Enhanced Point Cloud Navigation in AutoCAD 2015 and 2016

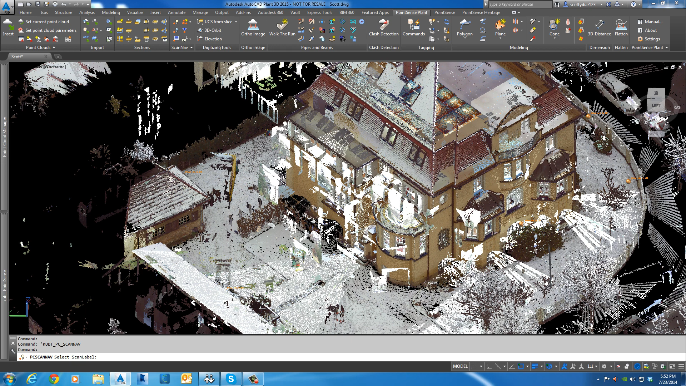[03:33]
And let's say we choose a label over here. Qubit Scan Label. And the next question it asks is do you want to isolate the scan?
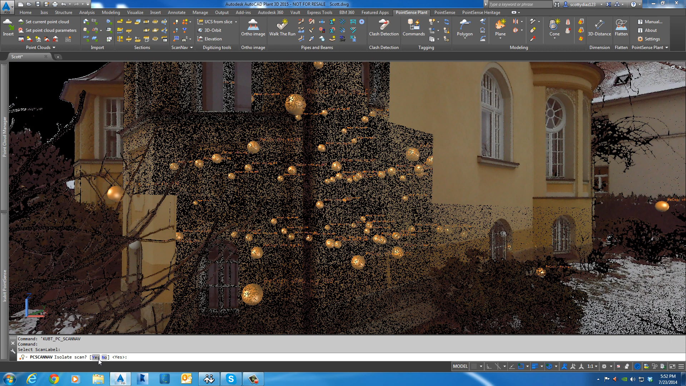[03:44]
And I'll say yes, because if we don't isolate the scan, it can cause a lot of noise in front and behind. But what's nice from this view is the second I start panning, you notice that I stay in the position of the scanner.
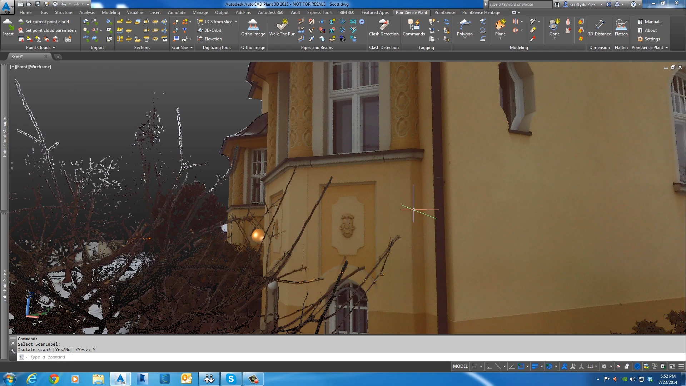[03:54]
And the same with my zooming. I can zoom in and out.
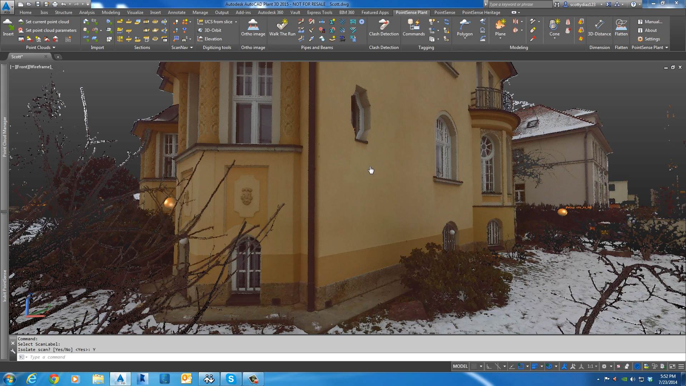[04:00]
And I don't move away from that position. So it allows me to really take advantage of this point of view.
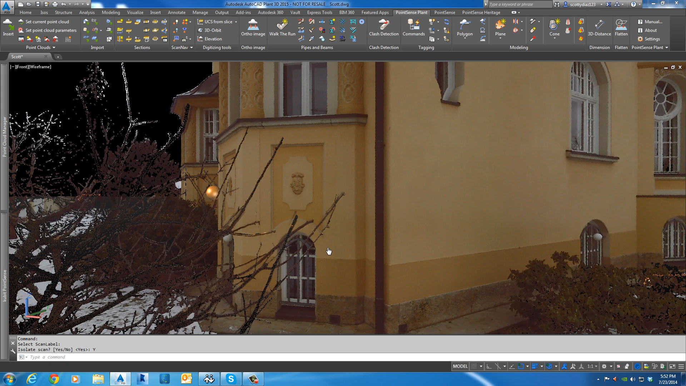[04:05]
If you need to move positions, let's say to go around the corner, simply choose Scan Navigation again.
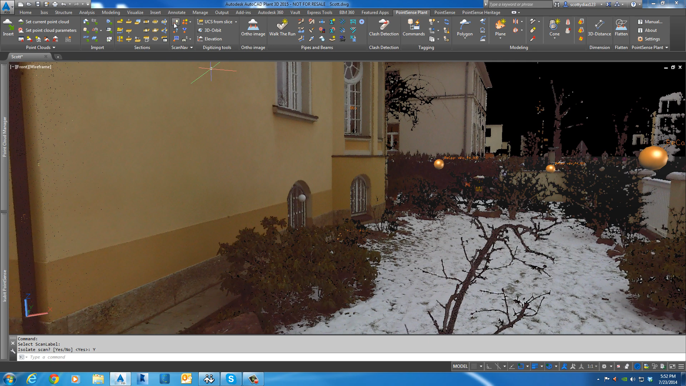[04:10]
Choose the label you want. Continue moving.
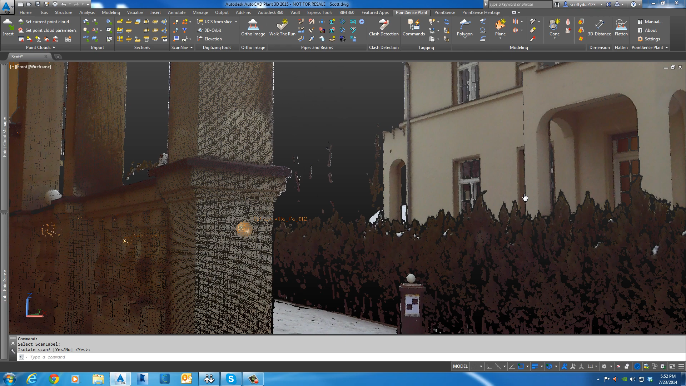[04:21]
And you can see I don't have to worry about staying in the position or holding down the control key, anything like that.
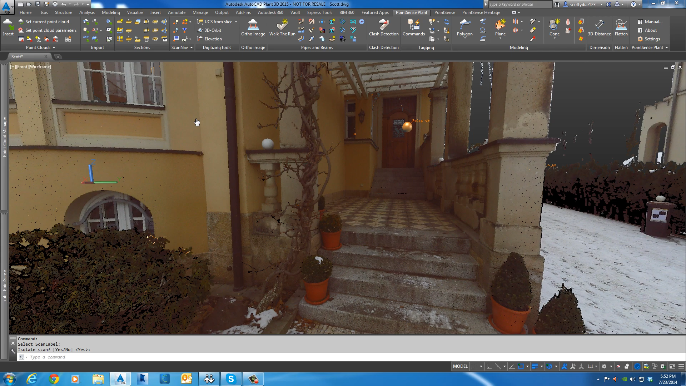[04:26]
This does it automatically for me.
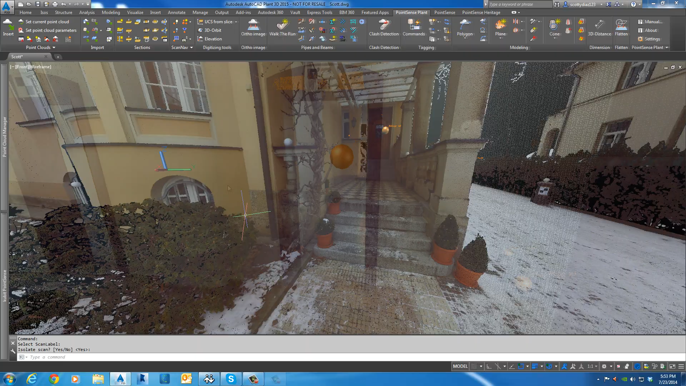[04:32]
The other thing that's nice about these points of view is that you can design from them as well.
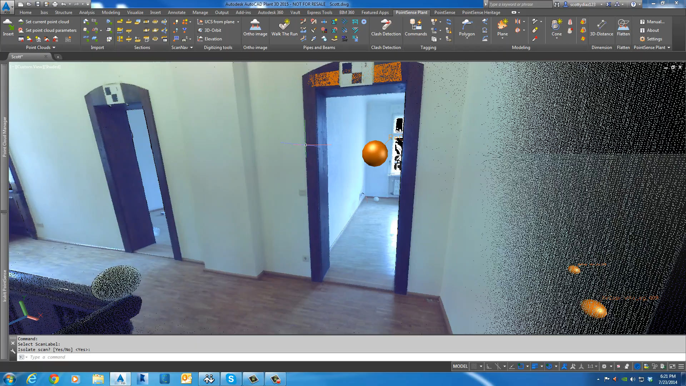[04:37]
You can see I just established a plane up here on the door frame.
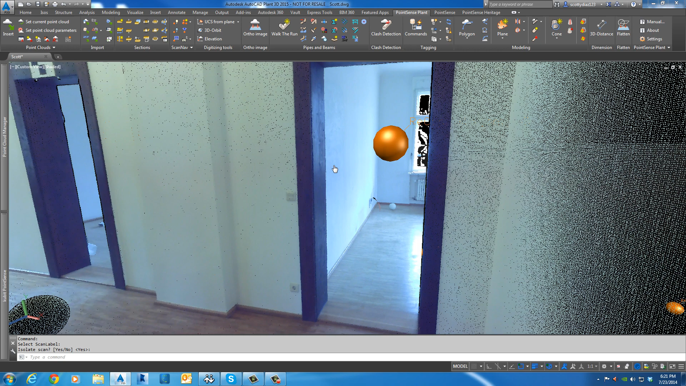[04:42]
And I set my UCS to that frame as well. So if I just wanted to do something really quickly, let's say I just do some tracing here.
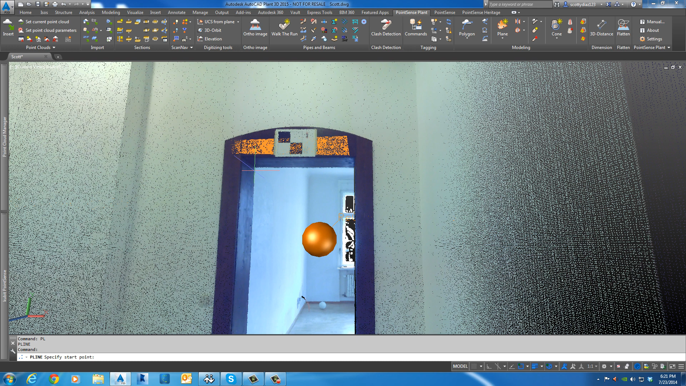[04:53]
I'm going to draw out the door frame.
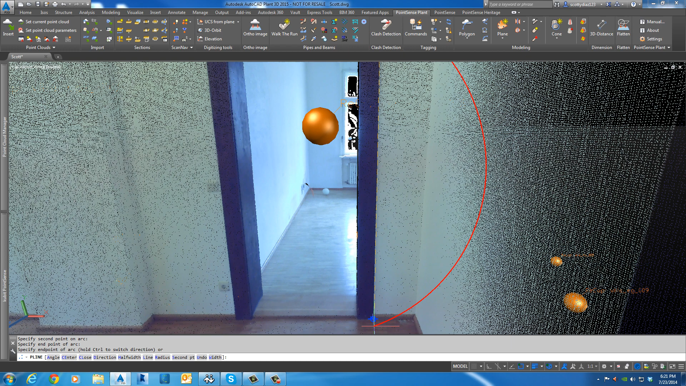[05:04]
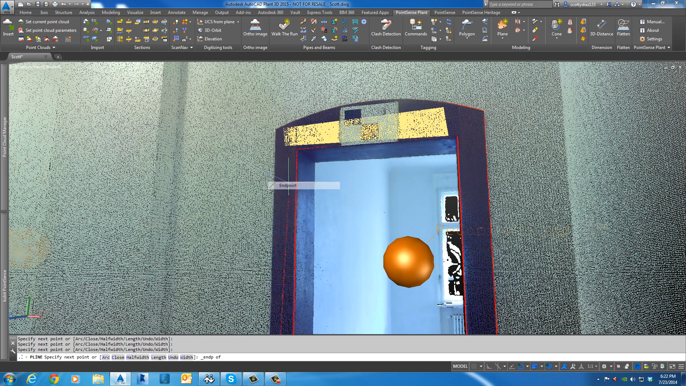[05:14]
Okay.
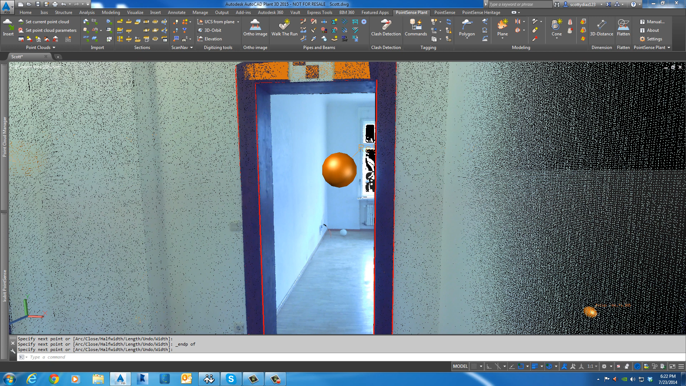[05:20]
And now if we wanted to, just for fun, extrude it. I'll just say, where do you want to extrude it to? Right there.
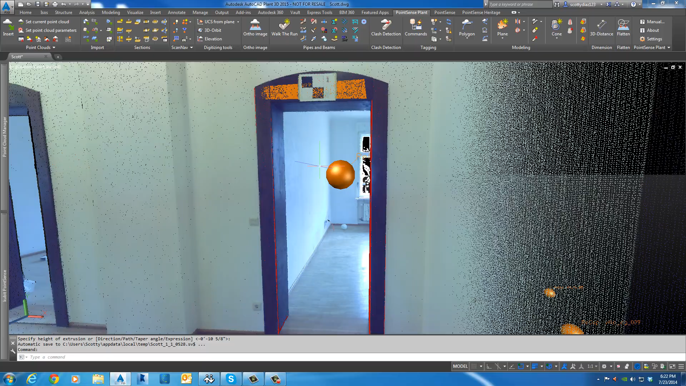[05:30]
And if we wanted to take a dimension.
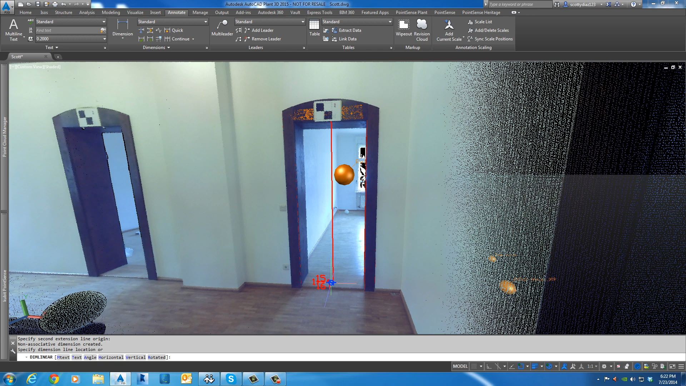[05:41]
Like that. And any time you want to exit out of the Scan Navigation mode, it's pretty simple. You just go over and turn Scan Navigation off.
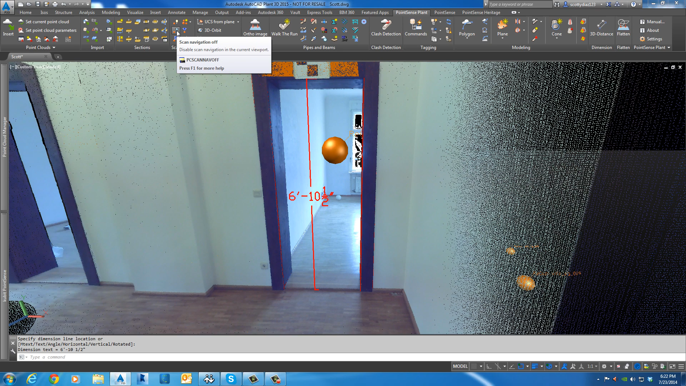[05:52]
So now we can see, we've still got our isolated scan on the screen.
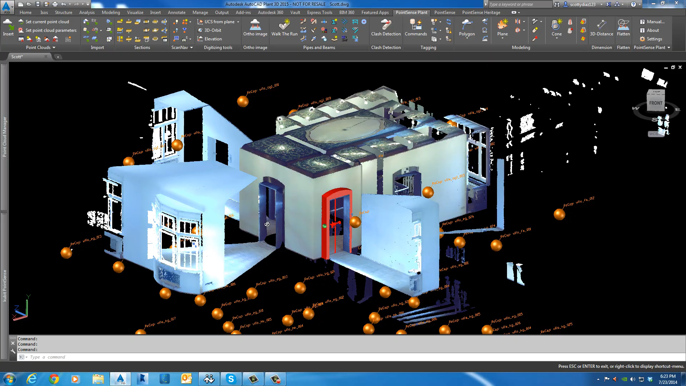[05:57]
We're back in our parallel mode and we've got the door frame there as a solid along with the dimension.
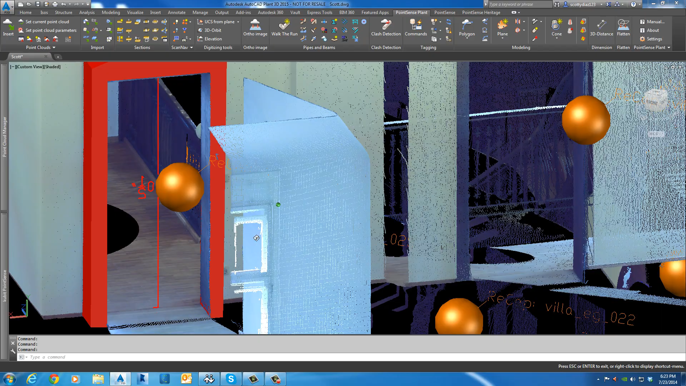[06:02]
But it's not just tracing and dimensions that you can do from this point of view. Really, all of the qubit tools work from these nice Scan Nav views, which is great for doing extraction as well. So for example, if I wanted to detect a structural piece, I'll just do detect type here.
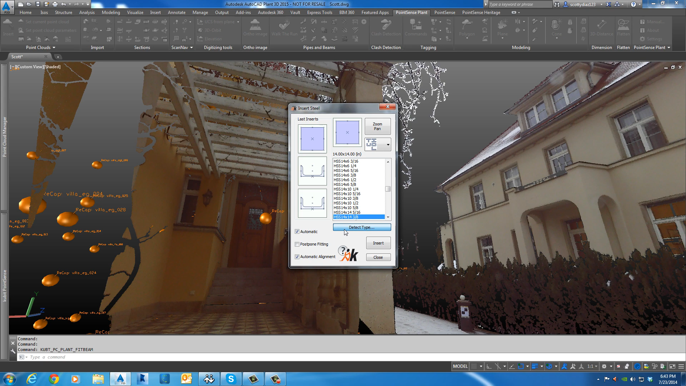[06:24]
And I can very easily choose my points. And you can see the structural extraction works very quickly there.
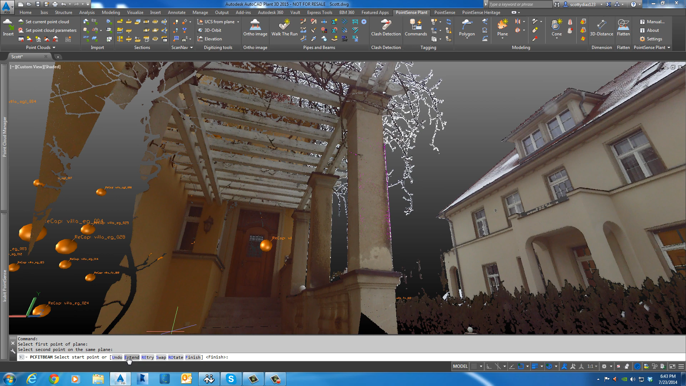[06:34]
I'll go ahead and extend this out.
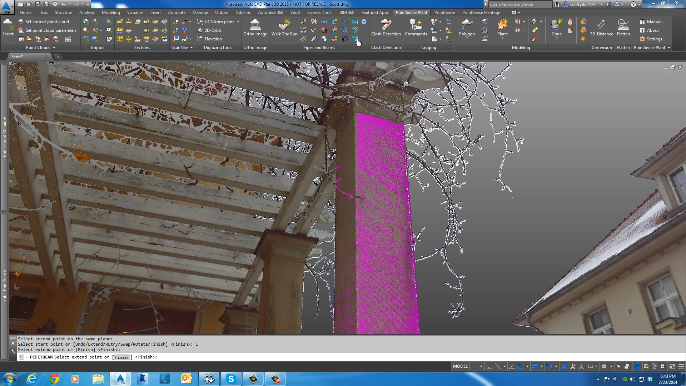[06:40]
And so now we're very much able to see what we're choosing.
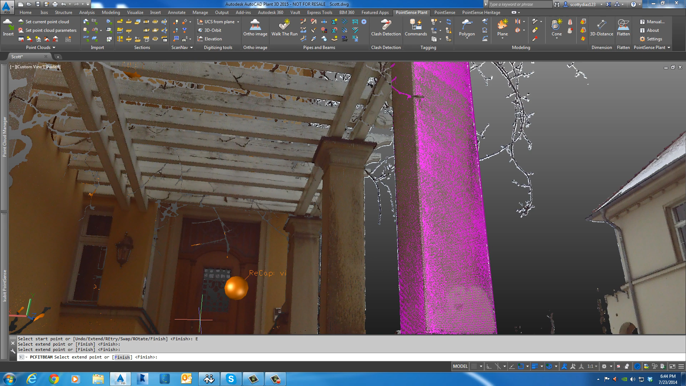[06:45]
Verify it over the point cloud very easily.
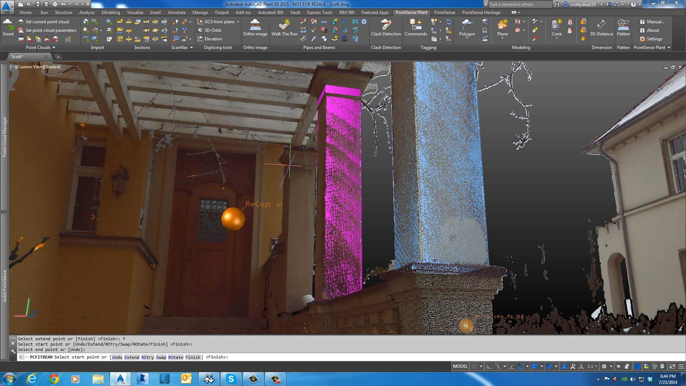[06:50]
So this makes modeling so much easier than ever before. Okay, so let's quickly go through a few more of these Scan Navigation options. First of all, these Scan Nav spheres, they are on their own layer. So if you want to turn them off, all you have to do is go into your layer manager and you can see that the scan label options are here. And if you just turn them off, then they're off your screen and out of your way.
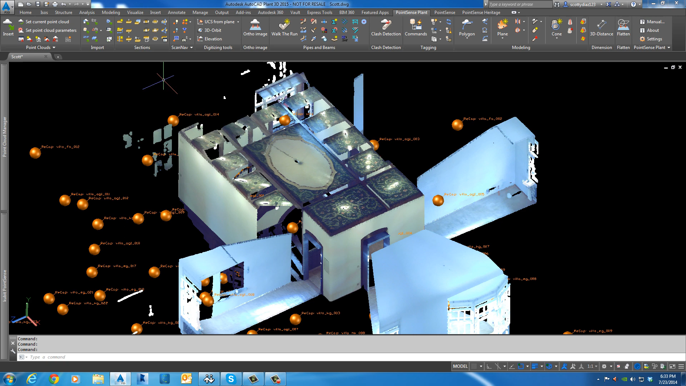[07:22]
I'll keep them on for now. Next, let's talk about this specified direction of view for Scan Nav. So what that means is, for example,
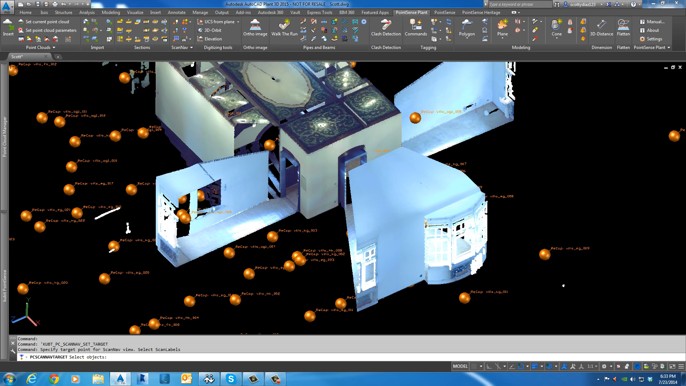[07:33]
if I want when I turn on a specific scan to be looking at a specific direction.
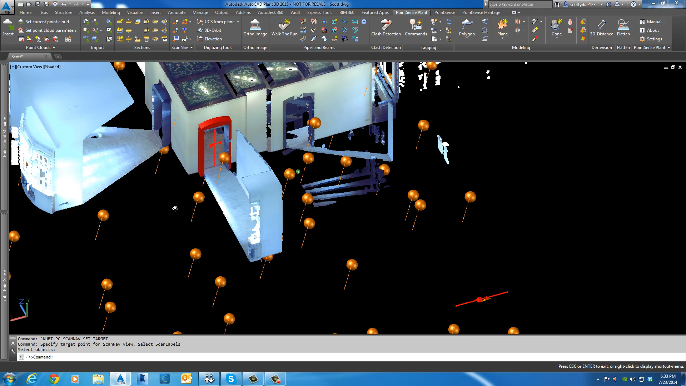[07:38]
Let's say, for example, I want to make sure that when I choose this scan label, I want it to point exactly towards the door. So you can see I click the scan label and now it's asking me to specify my target direction.
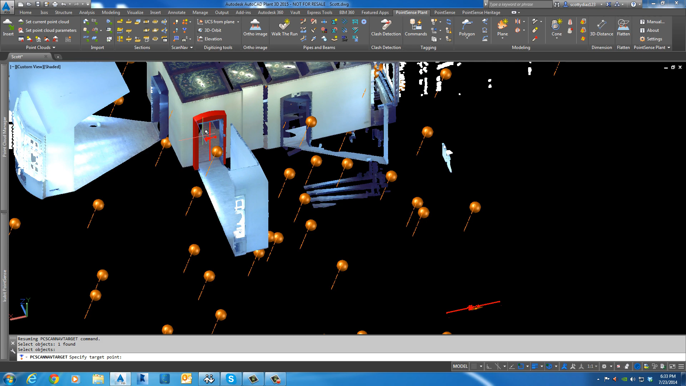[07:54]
So I can tell it, okay, look across the hall.
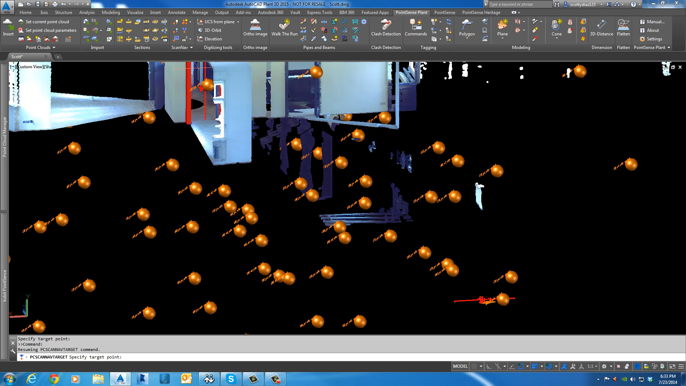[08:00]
So when I turn on Scan Nav now and I select that scan, you can see that my initial view is going to be looking across the hall.